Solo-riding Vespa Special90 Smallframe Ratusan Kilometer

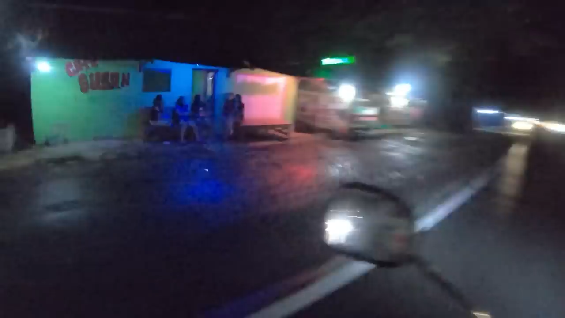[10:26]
Ditungguin mbak-mbak kayak gitu di pinggir jalan, aduh. Ditawarin suruh mampir di kafenya. Kafe apa ya ini? Lampu gelap-gelip, bilik kecil-kecil, aduh. Aduh. Ternyata begini dunia malam Pantura.